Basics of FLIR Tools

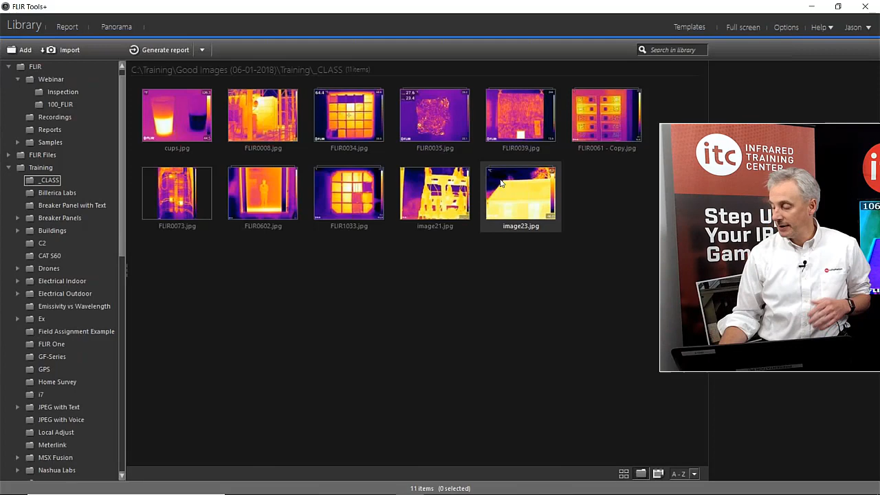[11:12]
These images are data images, meaning that all the temperature information is embedded into these JPEGs. We call them radiometric JPEGs. There's a lot of advantages to that versus just being a static image. And we talk in the thermography classes about getting your focus and getting your range and your distance right. The three key things from a post-processing standpoint.
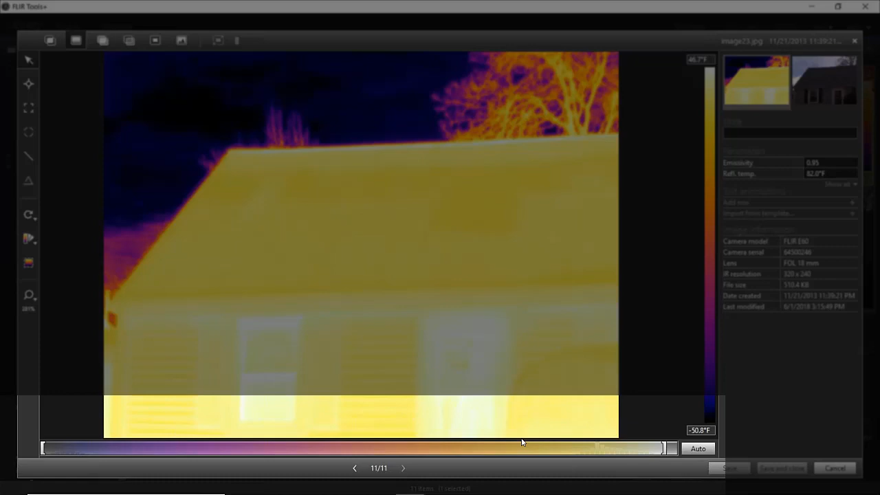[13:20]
On screen: scale bottom -50.8°F
Underneath the image, there are these two little brackets. These represent the upper limit and the lower limit of this temperature scale. So all we have to do to fix this is just move this bracket to the right, closer to where the temperatures are that we're interested. So we don't care about the sky. We want to look at the house. And we can narrow this down to try to optimize the image and basically just apply more colors to a smaller temperature window.
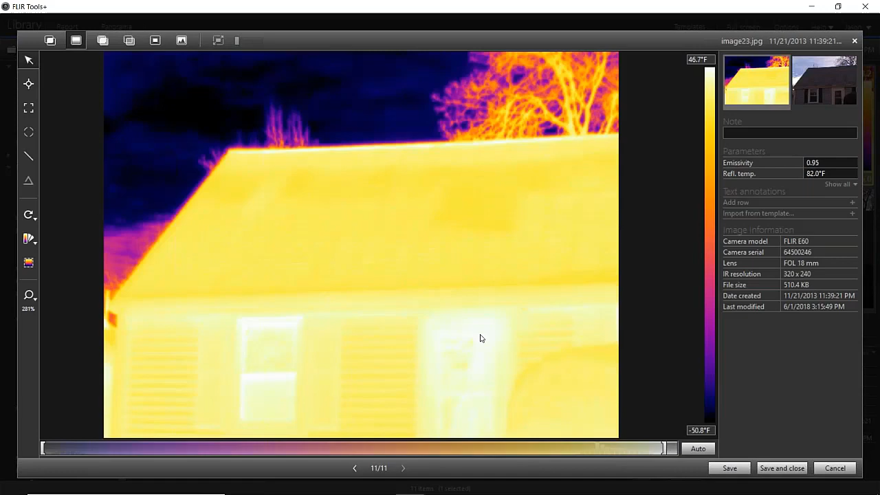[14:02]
On screen: scale top 46.7°F, scale bottom -50.8°F
And as we narrow that down, we can see that something's going on in the roof here. There's probably some missing insulation. With the auto adjust, you might miss that. So there are some situations where you might need to do this. This is one advantage of the radiometric format. If this was just a static image, you can't do that. If you bring this image into a photo editor, you can't make those adjustments. These are unique to the IR image format, the data format. Now, with the thermal tuning, we can manually adjust. We can auto adjust. And there's a nice feature here in FLIR tools called auto adjust region.
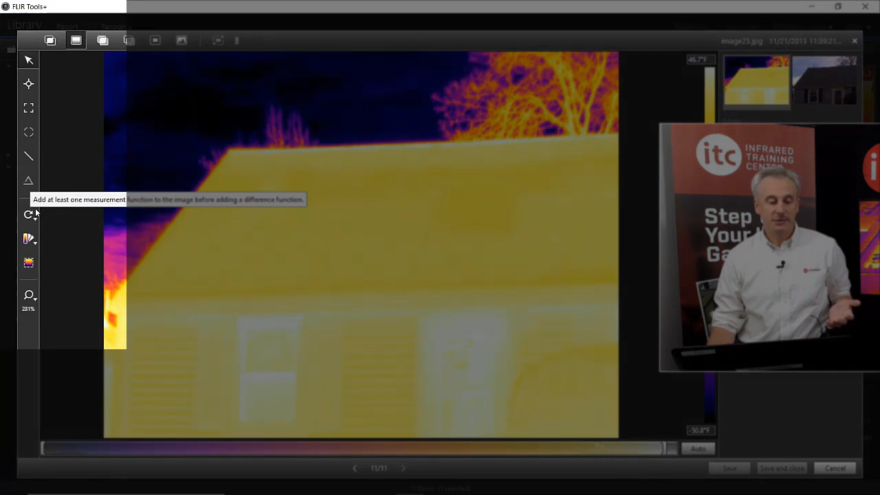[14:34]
This toolbar on the left contains all your measurement functions, your color palette. And then towards the bottom of this toolbar, if you point to this, it says set auto adjust or set adjust region. It's kind of like a local auto adjust. So I can click on this box. I can come out here and say I want to adjust this image within this area. Just click and drag the box. And then it auto adjusts it just within that area.
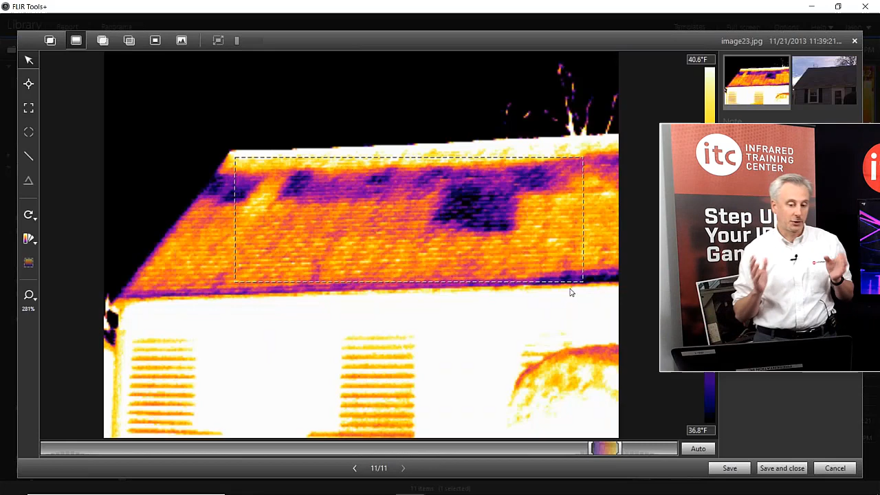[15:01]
On screen: scale top 40.6°F, scale bottom 36.8°F
So it's a quick way to locally adjust it without moving those brackets back and forth. So again, that's on the measurement toolbar. Got to click this once, right? Bring your mouse out, click and drag, just like that. You can move that around and it follows it. So it's kind of a neat tool. That's kind of unique to the software.
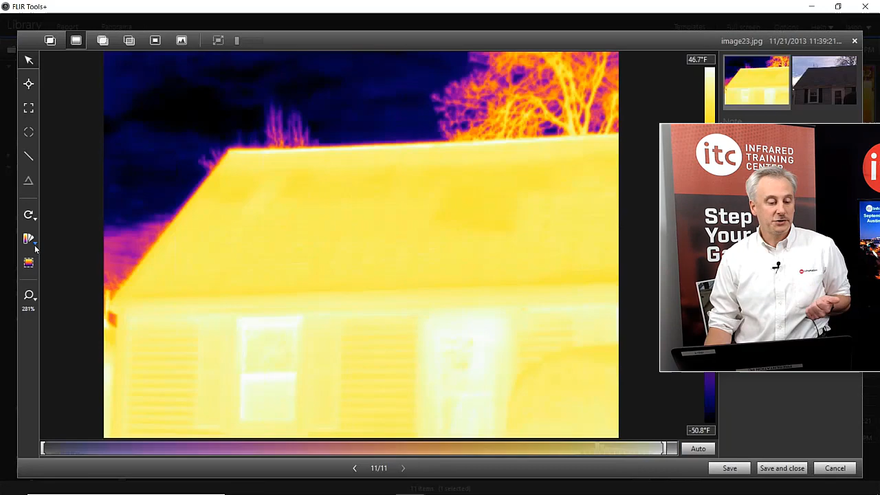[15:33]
On screen: scale top 46.7°F, scale bottom -50.8°F
Now, you can also change the color palette.
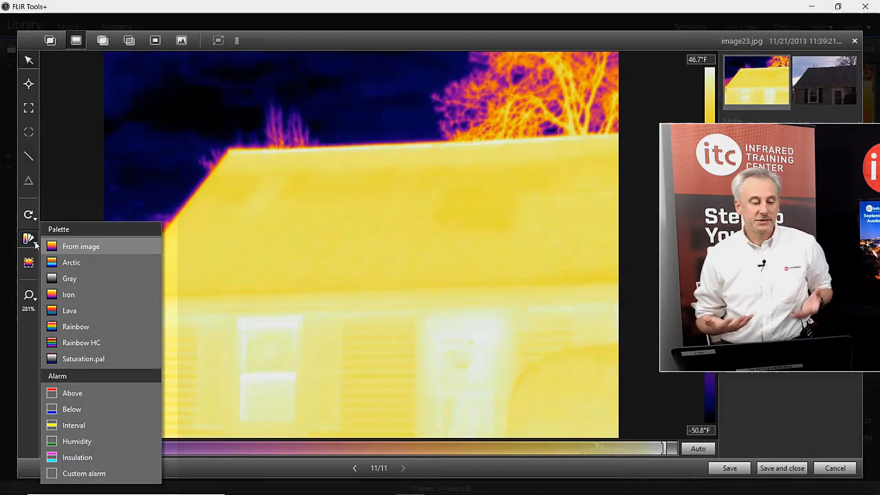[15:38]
On screen: scale top 46.7°F, scale bottom -50.8°F
Now, with the palettes, there's really no right or wrong palette. It's largely user preference.
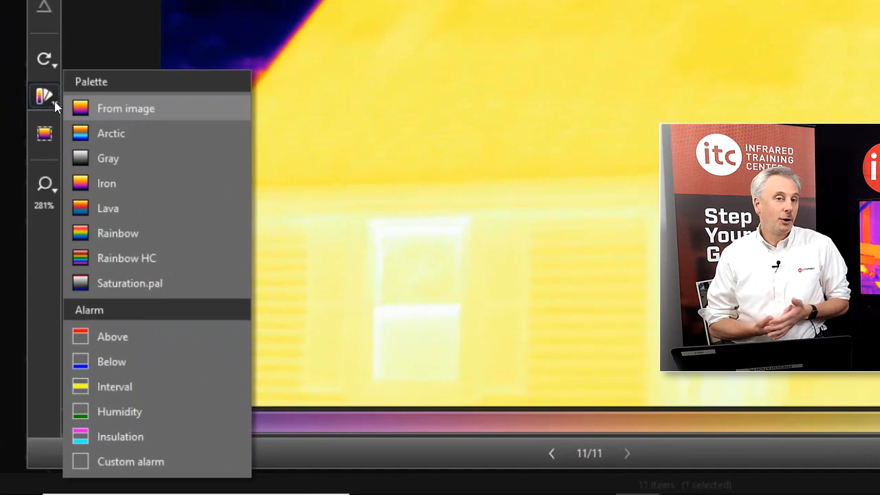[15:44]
The Ironbow palette is used a lot. But in FLIR tools, there's a whole list of palettes that you can choose from. And you can just hover over it to preview it.
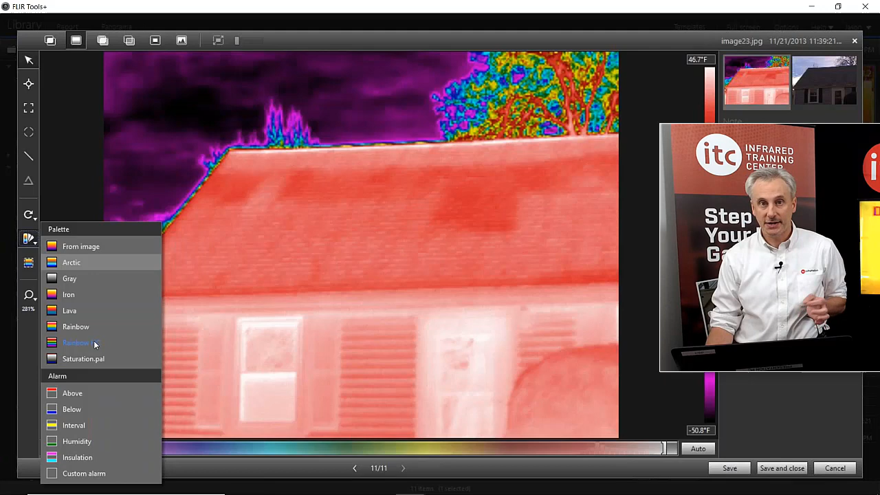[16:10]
On screen: scale top 46.7°F, scale bottom -50.8°F
And if you like one, just click on it to apply it. And there are some palettes like the Rainbow HC that have a little more contrast. So the HC stands for High Contrast. So this allows you to see a little more detail in the image compared to some of the other palettes. So just switching between the Rainbow HC and the Iron here, you can see quite a bit of difference.
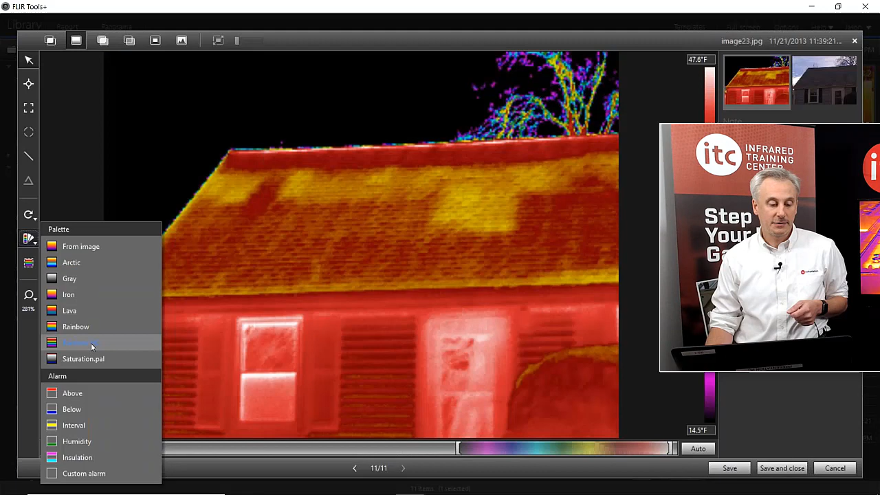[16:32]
On screen: scale top 47.6°F, scale bottom 14.5°F
So we can actually see some detail in the roof here with the Rainbow HC. With the Iron, you don't see that level of detail. So the palettes can be used as an analytical tool. It's not just pretty colors, really. So it depends on what you're doing. And whichever palette you use on the report, like for instance, you could use the Rainbow HC as an analytical tool for you.
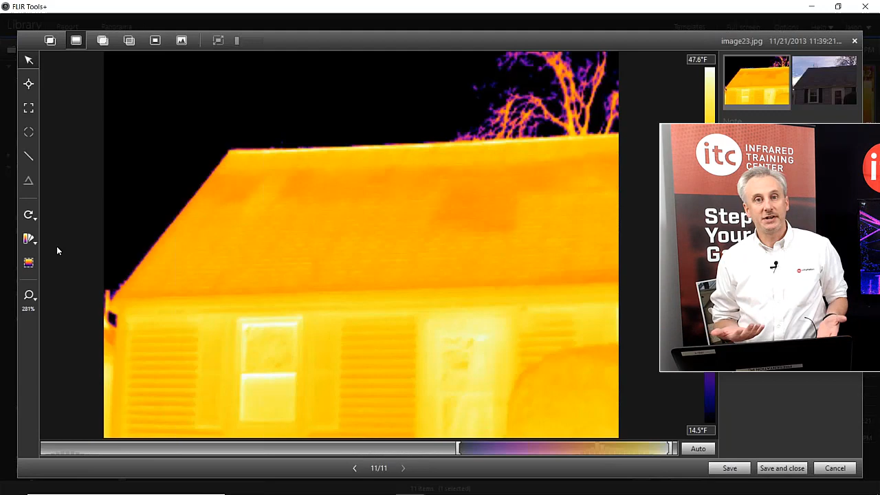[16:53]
On screen: scale top 47.6°F, scale bottom 14.5°F
And then switch it back to Iron when you make the report. So it's completely up to you. But you have that level of flexibility here with the images, regardless of how they were saved in the camera. Okay. So that's thermal tuning, span adjustment, level adjustment, color palette.
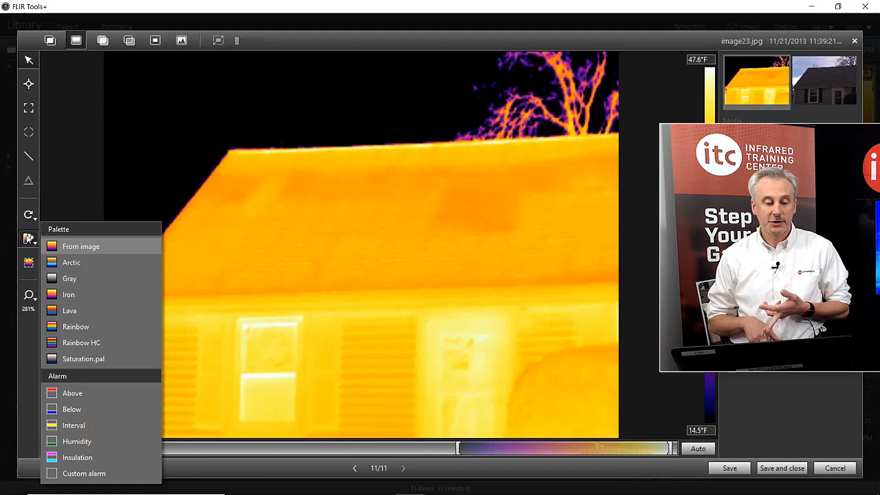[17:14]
On screen: scale top 47.6°F, scale bottom 14.5°F
Now, I want to talk a little bit about the image modes. Yeah, I'll use this one. Okay. This I like to use as a good example of the MSX mode and some of the fusion modes that we have. This is just one of our labs, actually, in our classroom here.